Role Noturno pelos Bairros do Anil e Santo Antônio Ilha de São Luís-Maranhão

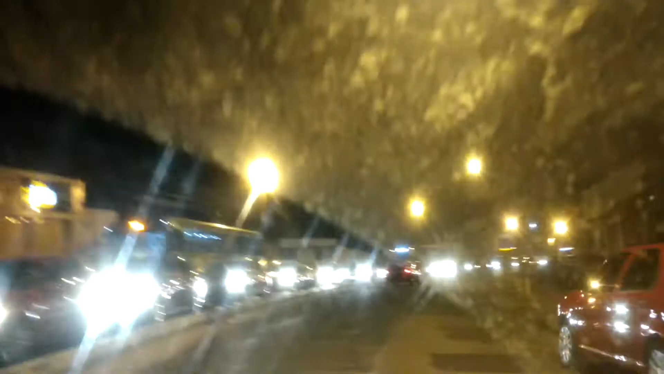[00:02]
Para o ônibus. Para o ônibus. Então é tudo? Vamos fazer um um monte...
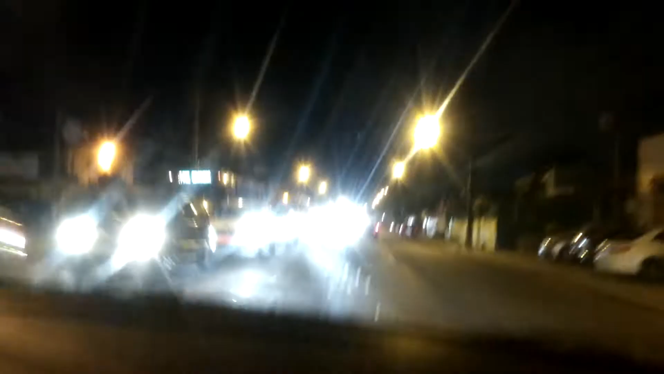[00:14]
... para a gente voltar por aqui. Aqui é só para o shopping, será? O ônibus! A pequena coisa tá valendo aí.